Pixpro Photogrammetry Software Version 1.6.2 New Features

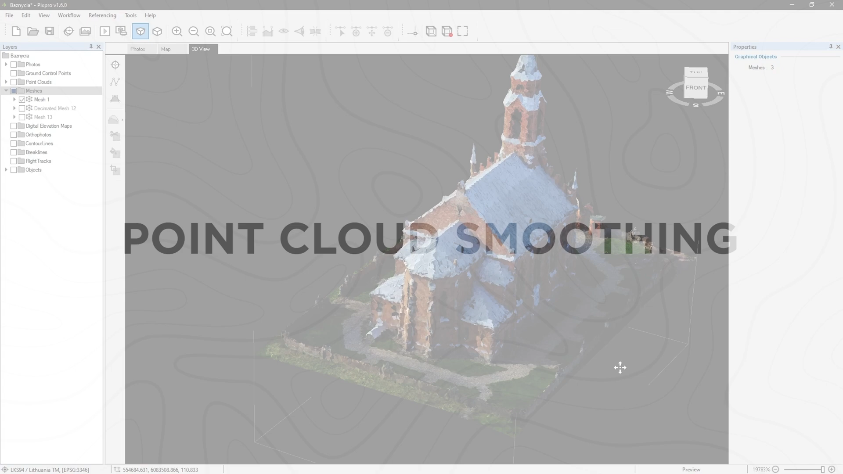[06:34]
point cloud smoothing – as we expand our arsenal of path processing tools, we add another tool for point clouds. The smoothing function is available for all point clouds present in a PixPro project, including generated and imported point clouds.
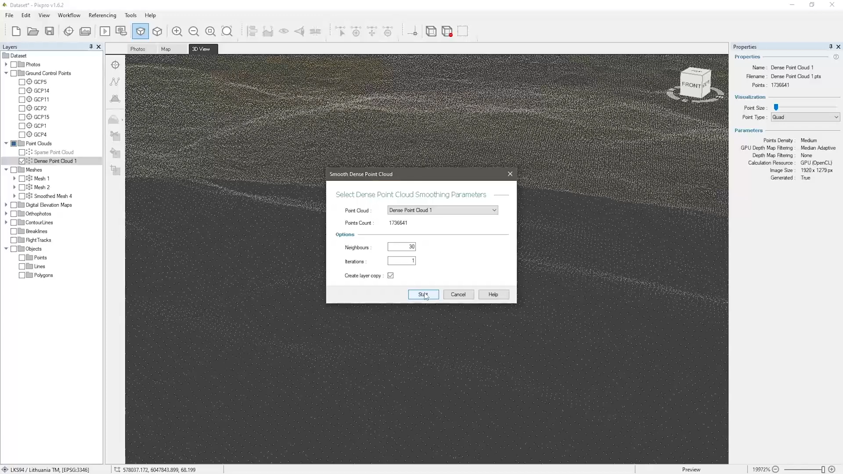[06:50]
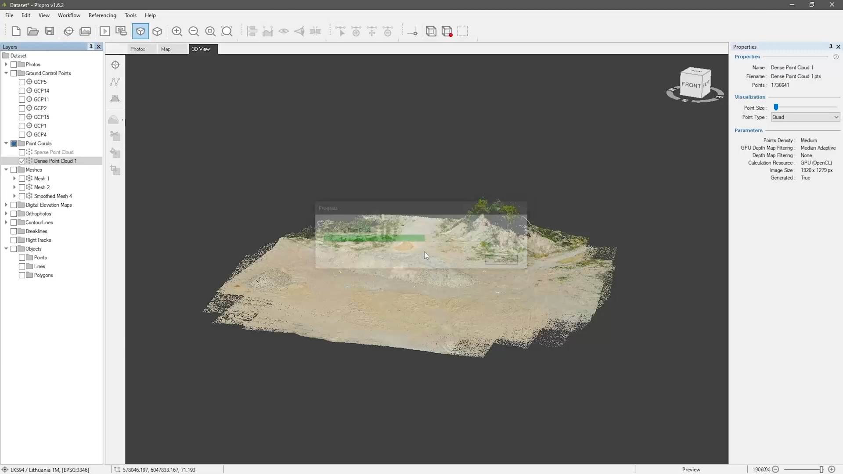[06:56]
the features have fine adjustment settings to control the amount of smoothing applied to a point cloud.
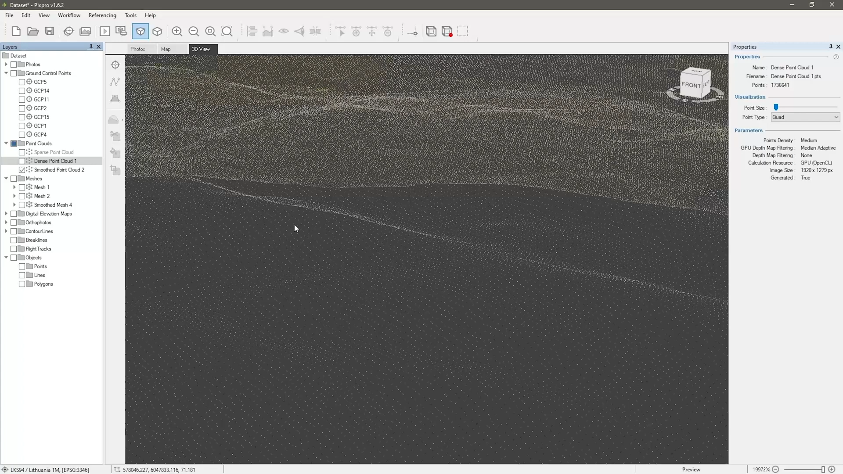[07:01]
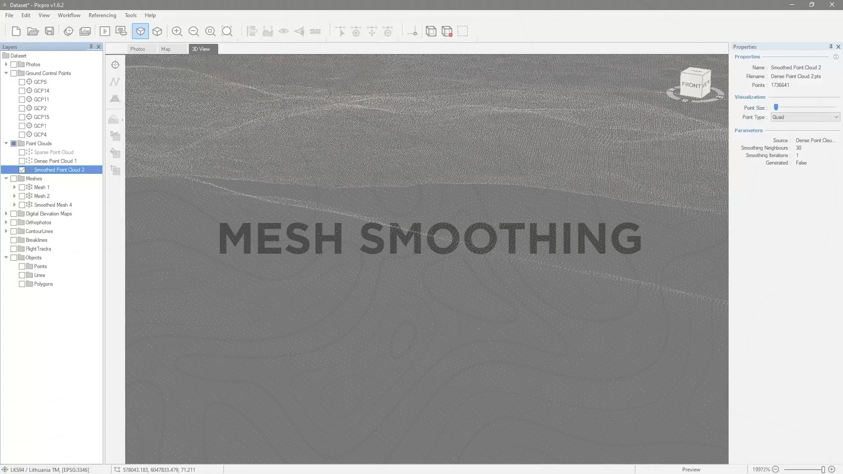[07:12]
5.5D point cloud smoothing – similar to the dense point cloud smoothing feature, we added the ability to do the same for 3D meshes.
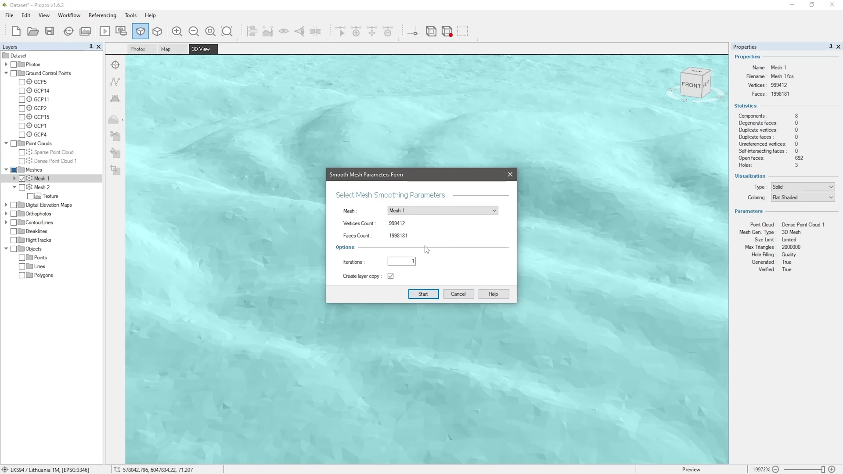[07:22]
Imported and generated meshes can be post-processed with smoothing. We only have the iterations setting here. How many times the algorithm runs?
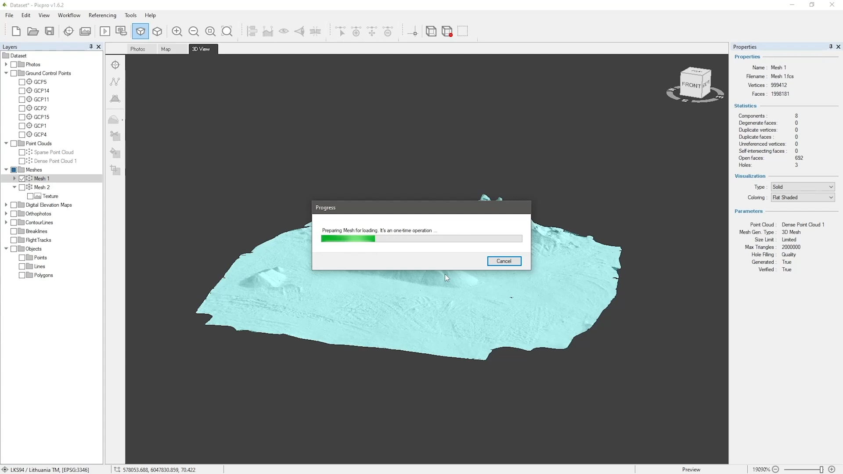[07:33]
More iterations – more aggressive smoothing.